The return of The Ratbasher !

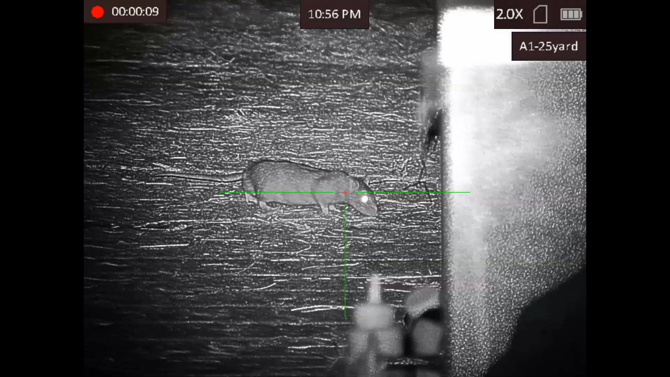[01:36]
um oh uh yes i think he is watching oh dear
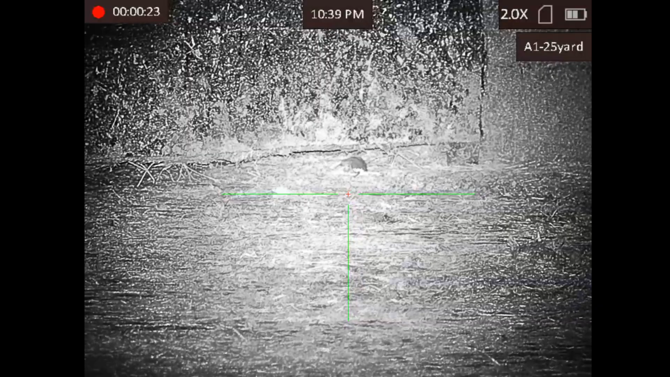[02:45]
he'll see you they all seem to be fairly small this evening wonder what's going on
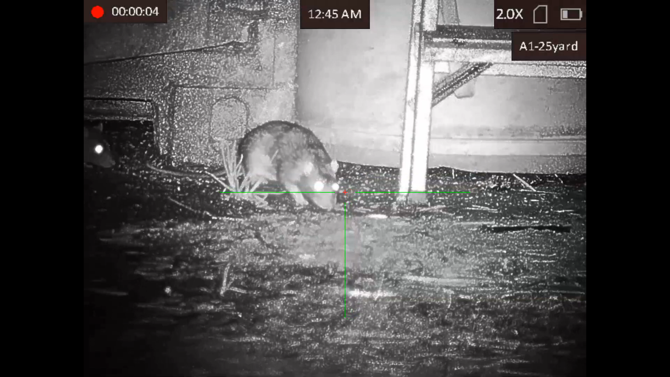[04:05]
i lied behind these pipes you can't get me here